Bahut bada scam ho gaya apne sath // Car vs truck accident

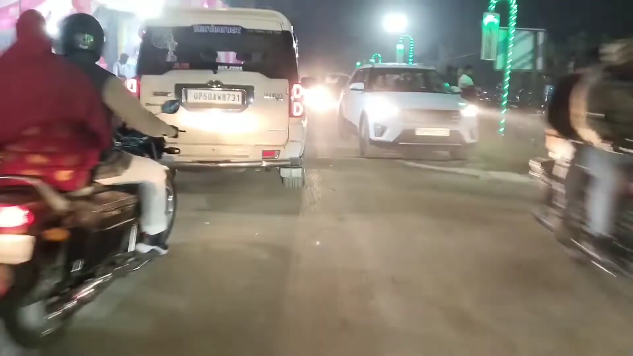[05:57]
शादी है या फिर कोई पार्टी है, शादी तो नहीं लग रही है,
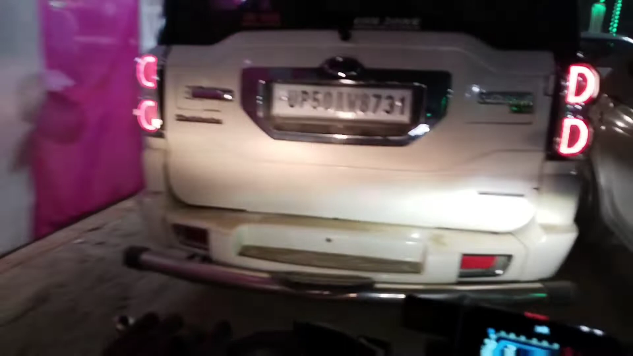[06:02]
कोई पार्टी है, इसलिए मे भी इसलिए यहाँ पे ट्रैफिक है।
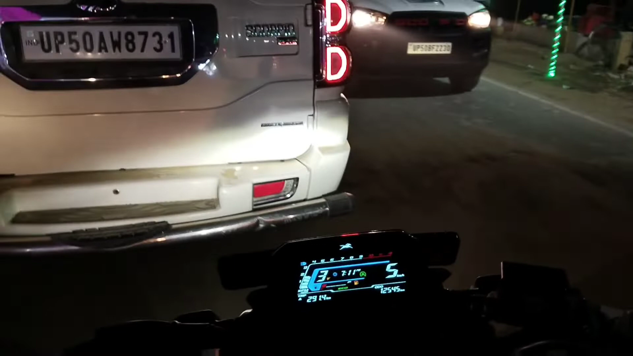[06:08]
इन लोगों ने दो बम्पर भी बना दिए हैं तो इसलिए व्हीकल्स यहाँ आके स्लो हो जा रही है।
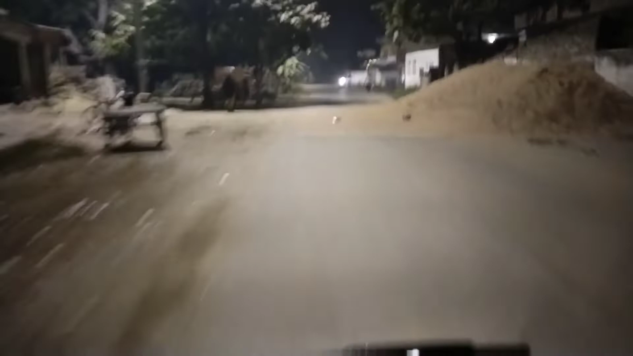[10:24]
फ्रेंड्स, अभी हम लोग फंस चुके हैं क्योंकि ये जो रोड है पूरा बंद है, और नेक्स्ट रोड लेने के लिए मुझे नियर अबाउट 1.5 किलोमीटर वापस पीछे जाना पड़ेगा।
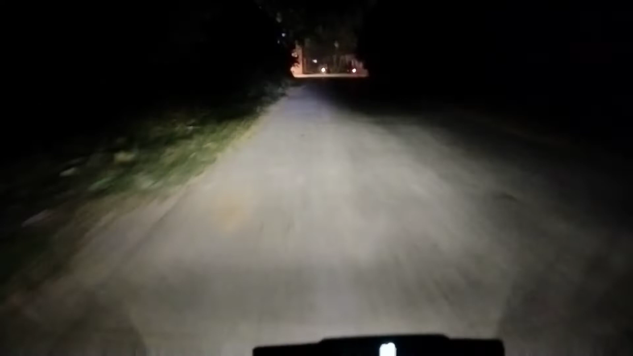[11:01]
लेकिन अब ये एक रूट मेन रोड है फ्रेंड्स, ये अब अगर ये इस तरीके से बंद हो जाएगा तो बाकी अदर जो व्हीकल्स हैं वो तो खैर ठीक है, लेकिन बड़ा दिक्कत होगा। अब हम लोग अगर इधर भी जाते हैं तो फिर इधर से हम लोग को पूरा उधर राउंड होकर जाना पड़ेगा,
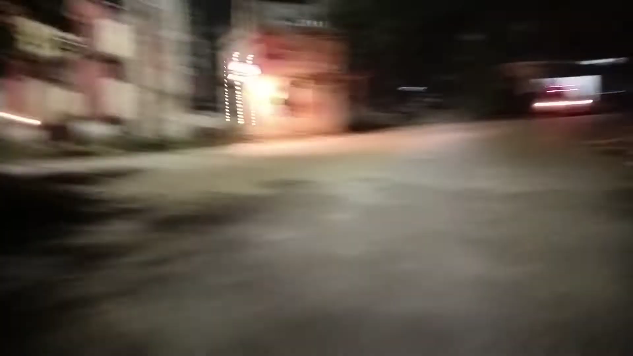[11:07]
इसलिए मैं तो यही सोच रहा हूँ कि जहाँ से हम आए थे वहीं पर रिटर्न चलते हैं,
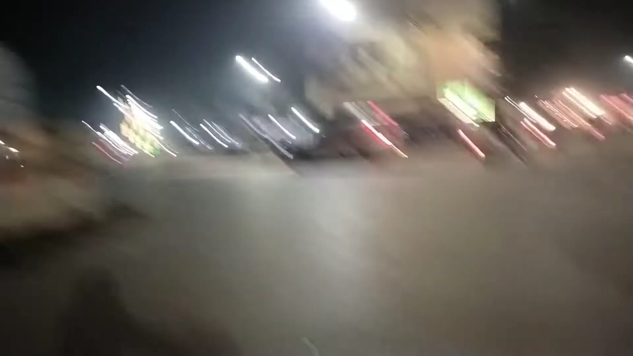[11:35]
और यहाँ से हमको बिलईशा के लिए आगे ब्रिज पर चढ़ करके ओवर ब्रिज से जाना होता है।
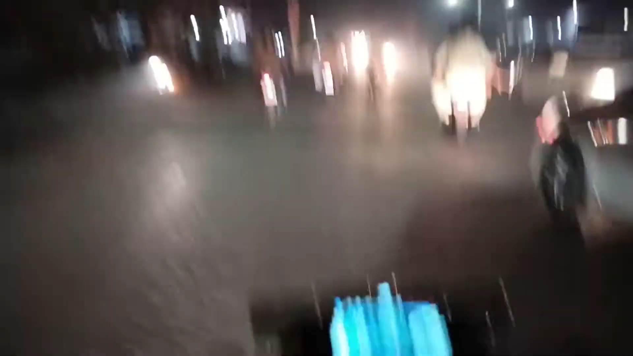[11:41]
तो अभी मैं तो फिलहाल यही प्रीफर कर रहा हूँ कि हम लोग यहाँ से जाएंगे बिलईशा,
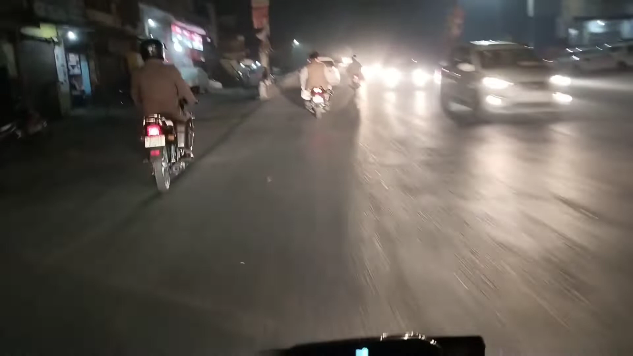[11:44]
और बिलईशा के बाद पुरानी सब्जी मंडी के जो चौराहा है और वहाँ से हम लोग जो है लेफ्ट टर्न होकर के फिर से निकल जाएंगे छतवाले वाले रोड पे। नाइट में क्या होता है ना कि जो ट्रक ड्राइवर हैं ये लोग निकल जाते हैं,
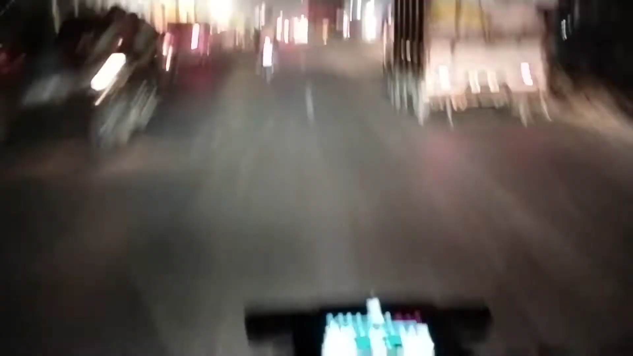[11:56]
और ओहो ये ट्रक ड्राइवर सिर्फ एक लाइट ला के चल रहा है, दूसरी नहीं जल्दी पता नहीं चला कि ट्रक आ रहा है।
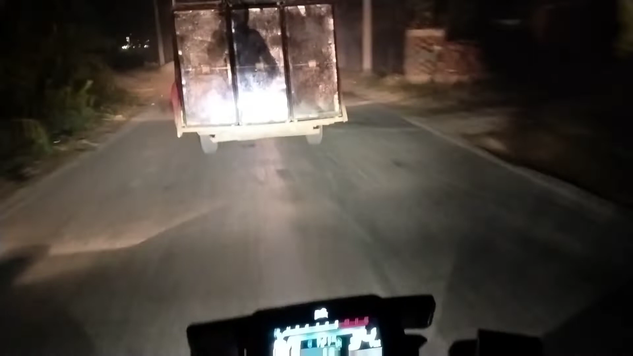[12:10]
एटलीस्ट आप हेडलाइट तो अपनी बनवा लो ताकि सामने वाले को पता चले कि हाँ बड़ी व्हीकल है।
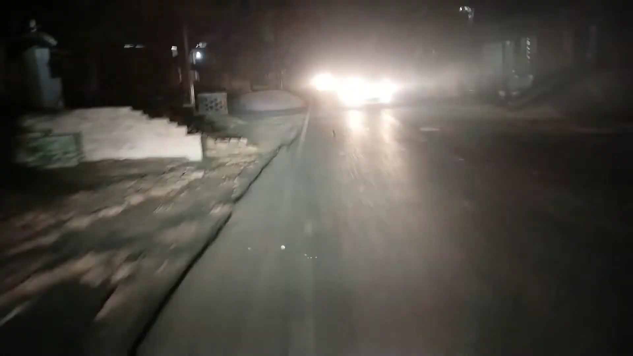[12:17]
अच्छी बात यह है कि रास्ता अच्छा है, हम लोग 60-70 आराम से अप्रॉक्स में हम लोग जो है कवर अप कर ले रहे हैं, तो ये तो 4-5 किलोमीटर एक्स्ट्रा पड़ गए हैं, इसमें ज़्यादा टाइम नहीं लगेगा, और मे भी उसी टाइम पर हम लोग पहुँच जाए। आप लोग कितना बता दो,
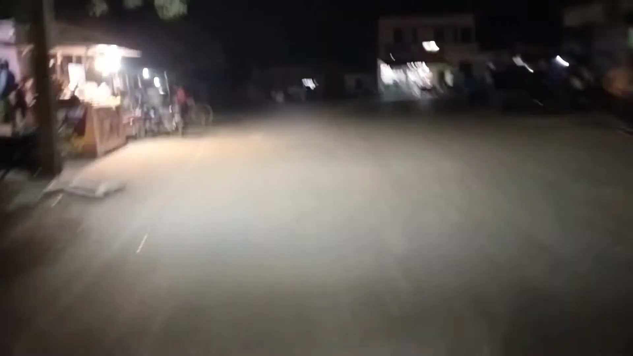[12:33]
ये वही मोड़ है जहाँ आप मैं आ गया इस साइड, बस मात्र 50 मीटर पीछे ही वो रास्ता है,
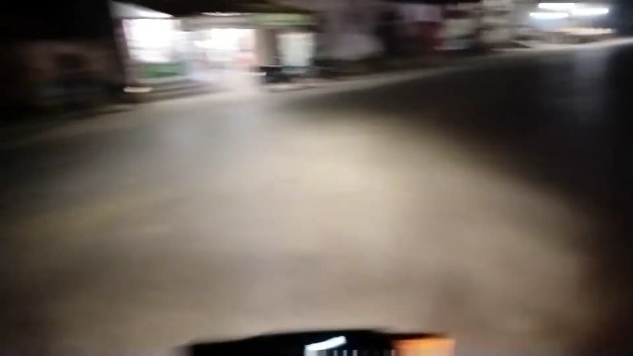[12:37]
वो क्रॉसिंग गई हुई है, और हम लोग को इधर ही जाना था।
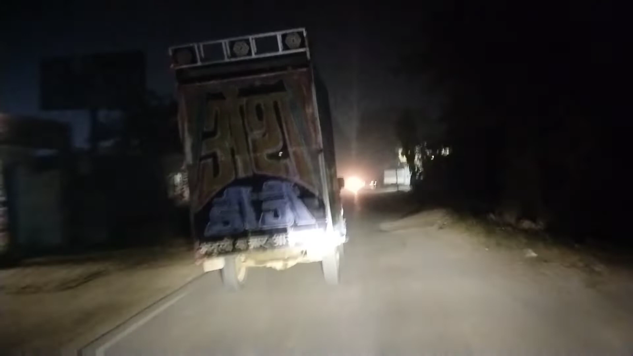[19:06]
और कैसे अभी पता चला, कोई देखा नहीं ठंड में क्या है कैसे है, एक लाइट नहीं चल रही है, ना पीछे ना आगे ना कहीं।
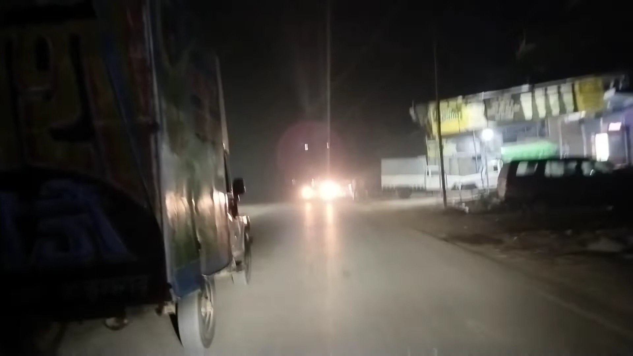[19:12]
अभी अगर कोई दुर्घटना हो जाए तो फिर तो सामने वाले का ही दोष आ जाएगा कि देखा नहीं।
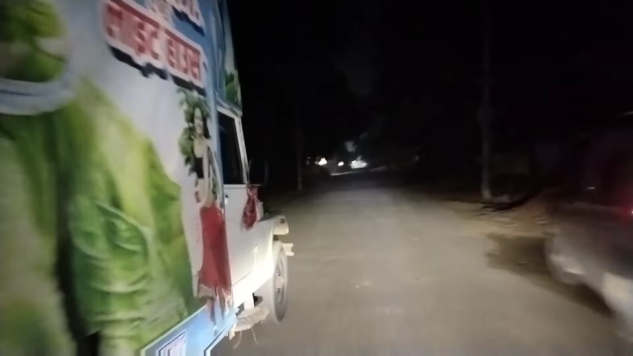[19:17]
आप बताओ, आप देखो, एक भी लाइट नहीं चल रही है।